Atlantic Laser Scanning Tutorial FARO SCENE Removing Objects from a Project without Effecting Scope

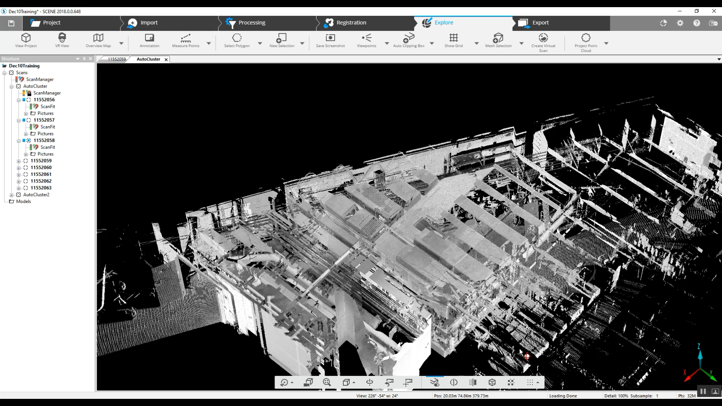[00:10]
Today we're going to take a fully registered project and we're going to learn how to remove a single item permanently from the scan. Now as you can see,
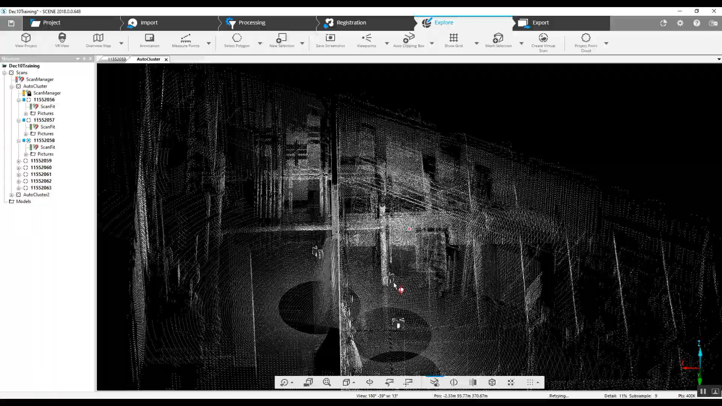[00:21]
we have this project is completely done. There hasn't been any color added.
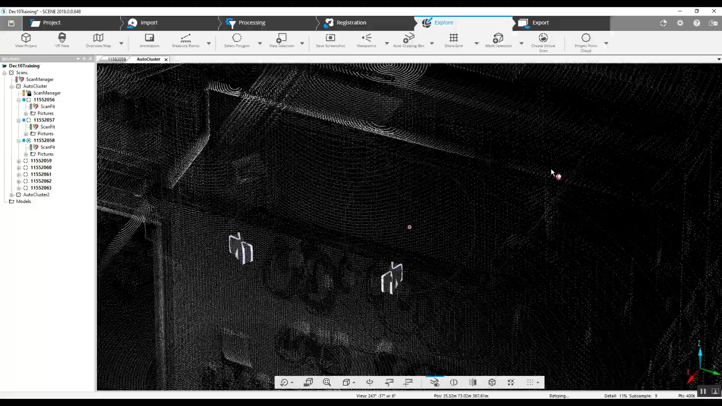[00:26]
This particular project didn't need color, but as we can see, we've got product inside. We've got all kinds of data here and what we're going to do is we're going to get out of that,
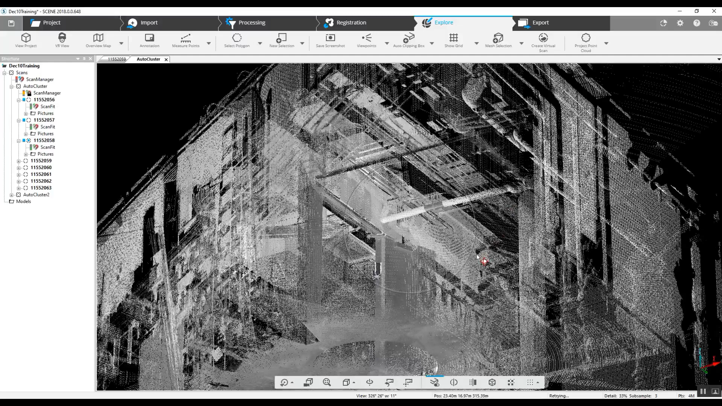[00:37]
get into a 2D scan. This is a quick view and we're going to take a look at one particular thing here. Right in the center of the screen, we've got a large sort of a cabinet toolbox and as we go into multiple other scans, we'll see the same toolbox.
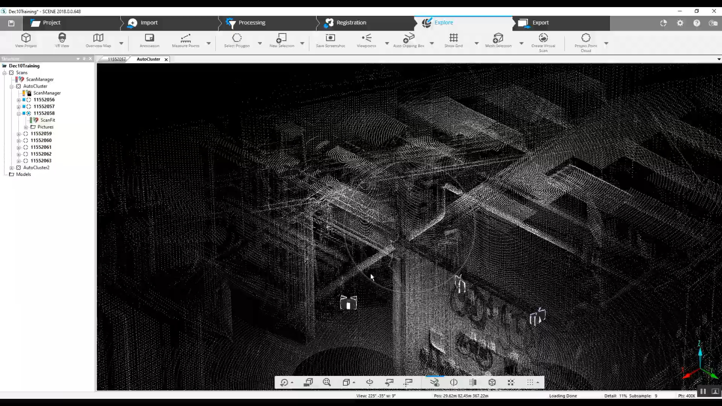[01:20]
we took a look at maybe trying to erase this particular thing in the 3D view.
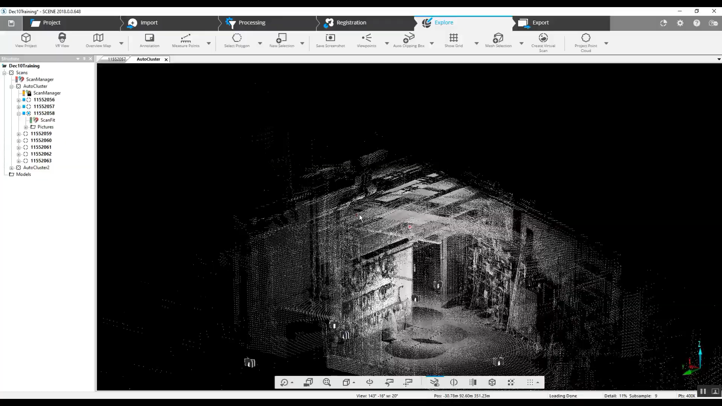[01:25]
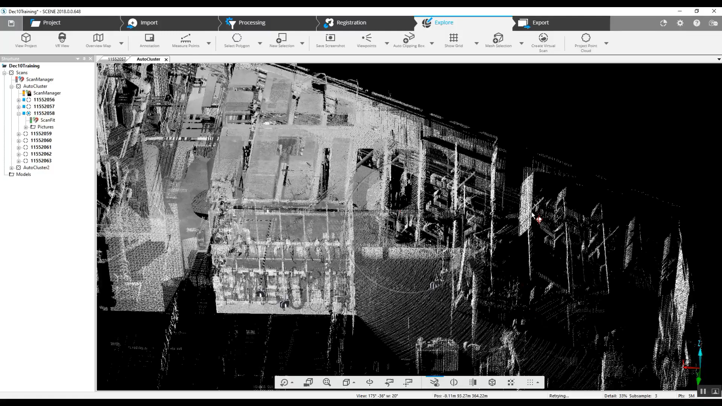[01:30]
As most of you have tried, you're grabbing a polygon and you're going to blow through all all of the data on top,
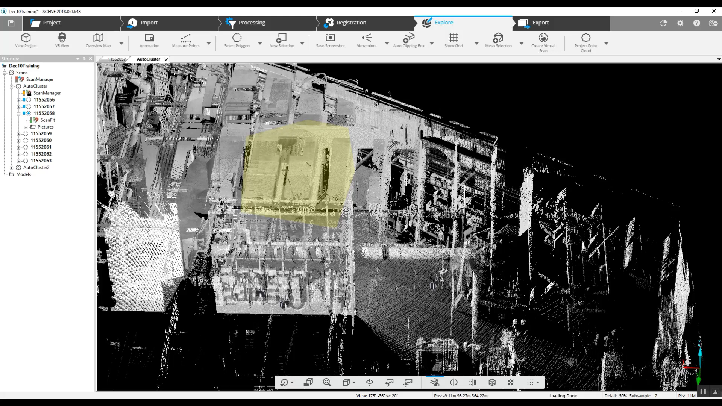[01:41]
you're going to blow through what's behind it, around it. There are very few times where you can really use the polygon tool in the 3D view
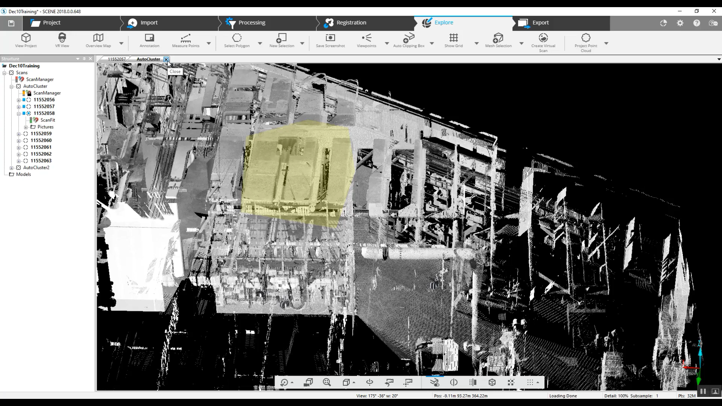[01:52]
in order to erase something without just royally messing up the rest of the scan. So what we have to do is go in and erase it in each scan.
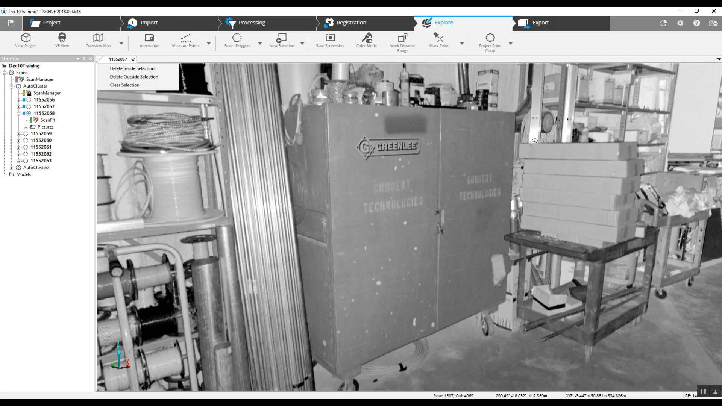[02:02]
Now, if you look in other scans,
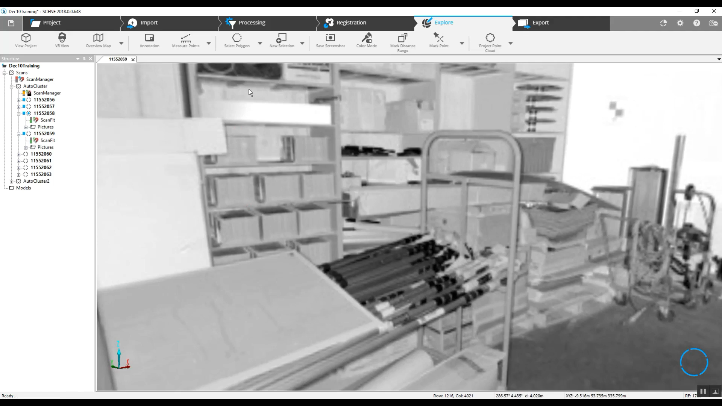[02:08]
we don't have that particular cabinet in any other scans once we get past 59.
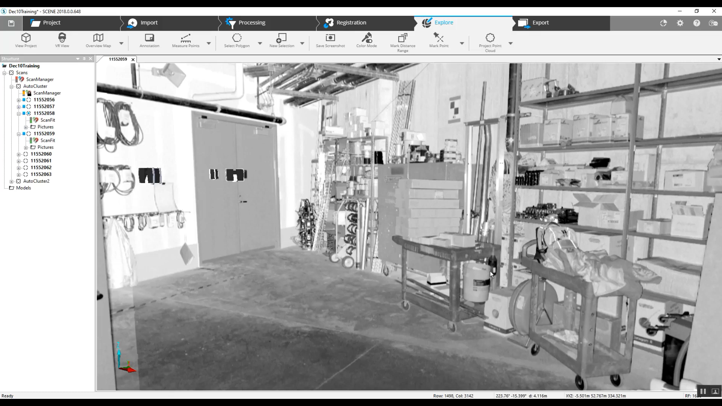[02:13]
So, in order to have this particular cabinet completely disappear from the 3D view,
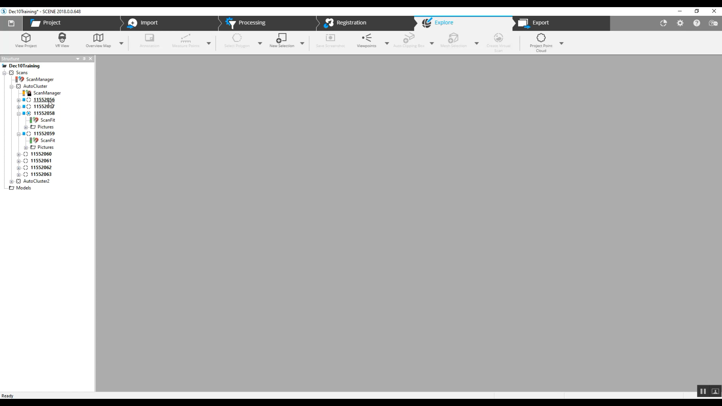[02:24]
it's got to be erased in every single scan that it was captured in. And so we'll go through one at a time and we'll just erase this cabinet and just walk through this process.
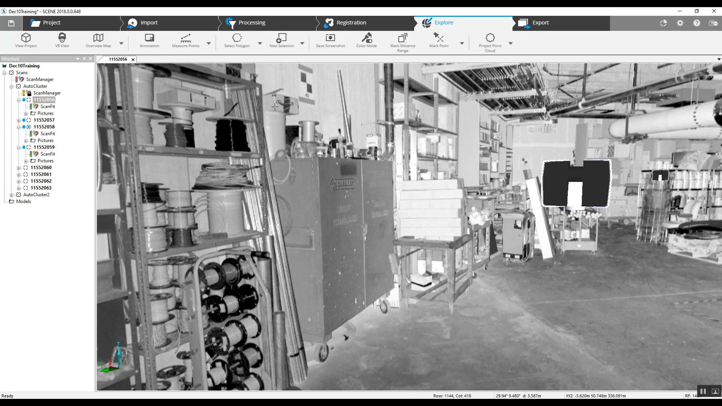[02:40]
So, we're just going to trace around what we see. It allows us to keep as much data as possible.
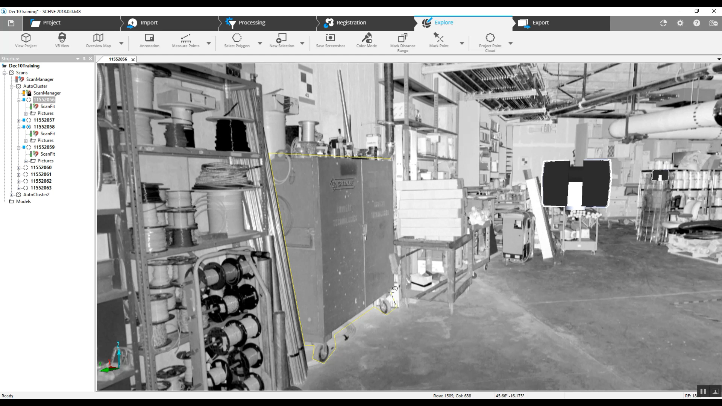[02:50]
Right click on that and then we're going to delete the scan points here.
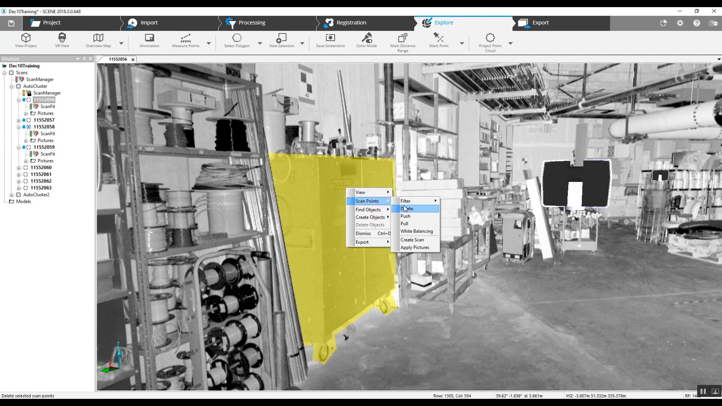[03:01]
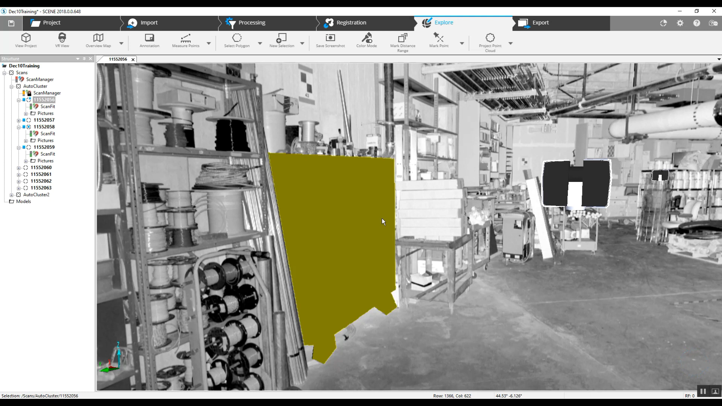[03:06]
Now, we can go into the next scan and go through this same process.
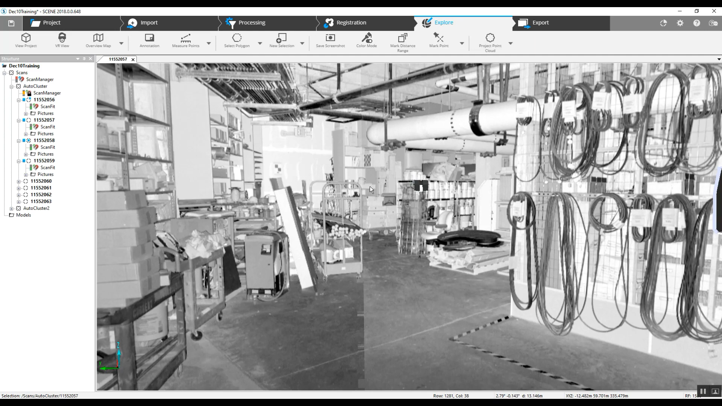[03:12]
Because if we were to open up the 3D view, we would still see this cabinet in there because it was captured in more than one scan. So again, polygon.
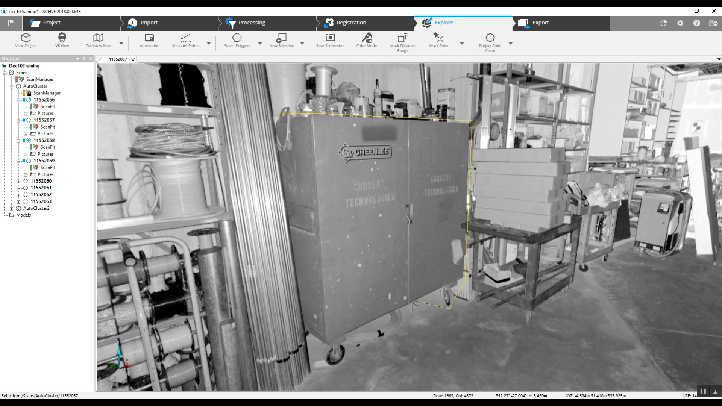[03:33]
Right click, we're going to delete the scan points.